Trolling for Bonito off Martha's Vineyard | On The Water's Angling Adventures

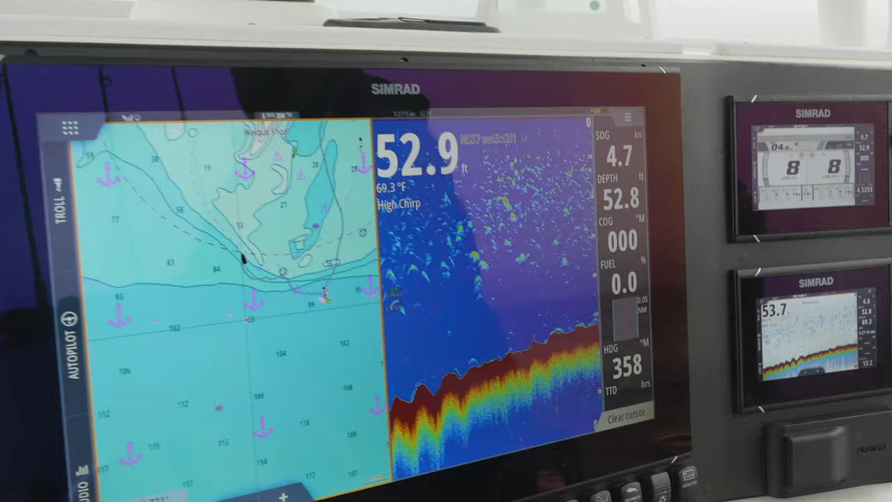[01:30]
On screen: water 69.3°F, speed 4.7 kn
Man, the screen's loaded. Tons of bait up top, some bigger fish down below. Now they could be sea bass, they could be Bluefish, or they could be Benito.
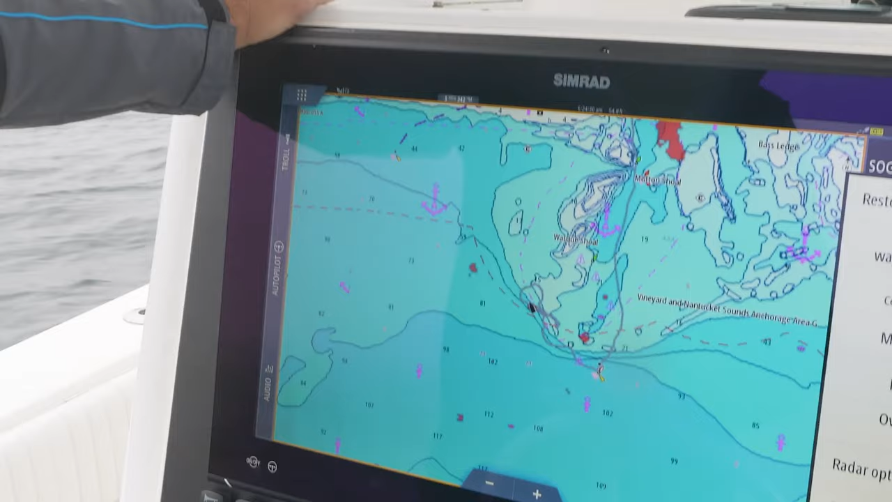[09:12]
I'm going to go radar, and you can start seeing the boats are going to start to show up over that. We're all set there. Click off of that.
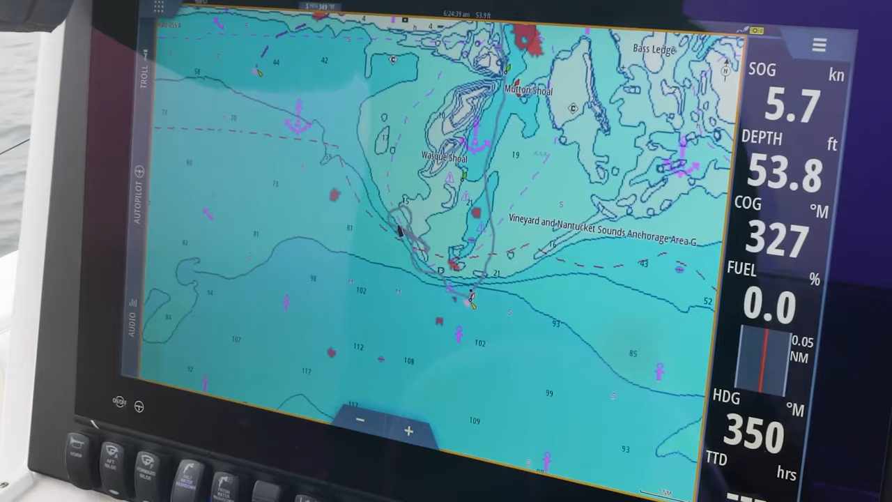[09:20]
Going, you know, with the tide, we picked up one of two fish. As soon as we turned into it, it was one on and then a double knockdown right away.